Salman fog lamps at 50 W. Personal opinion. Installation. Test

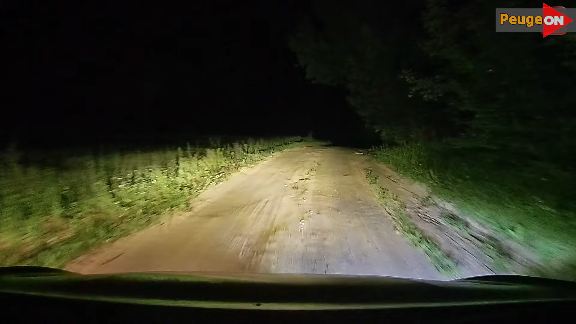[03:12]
Sure, it seems to shine a bit brighter, but the left one isn't too shabby either. I'll let you be the judge. Take a look for yourselves. No need for further commentary, really. And to make it clearly visible, this is already a country highway and two diode fog lights. Here, everything is clearly visible. And once again for emphasis, two diode lamps on the asphalt of a country road.